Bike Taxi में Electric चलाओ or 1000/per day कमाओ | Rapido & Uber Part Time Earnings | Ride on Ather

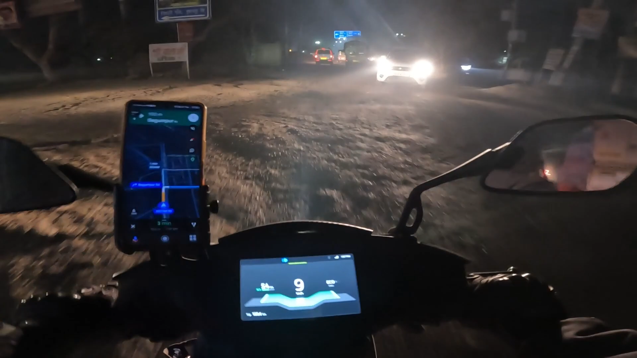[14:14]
है बहुत अंदर यहत खुद पहली पार आया हूं यहार इतना इंदर वह दिन में ते फिर भी हाई जाए रात में पूरा सुमसानिंपडे करें सरके में मिलें